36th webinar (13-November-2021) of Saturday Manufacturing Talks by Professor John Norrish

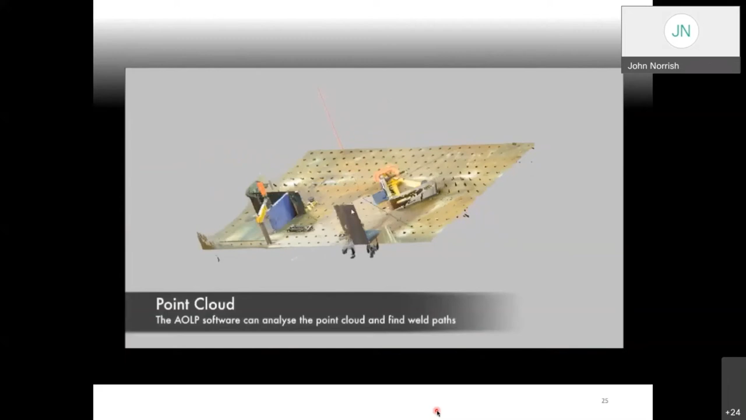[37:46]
the use of um a commercial um scanner to
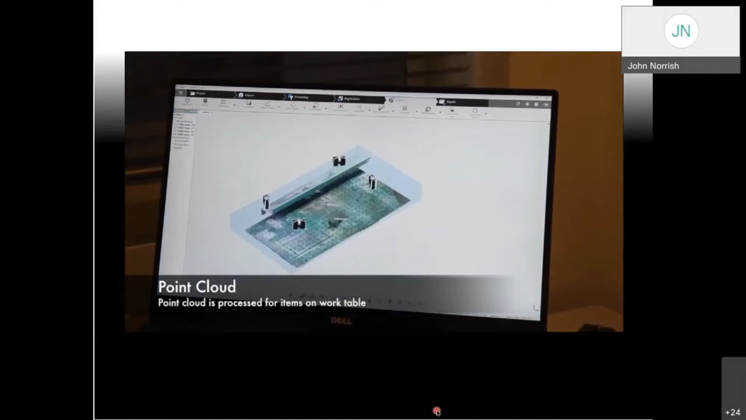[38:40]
so we generate a point cloud uh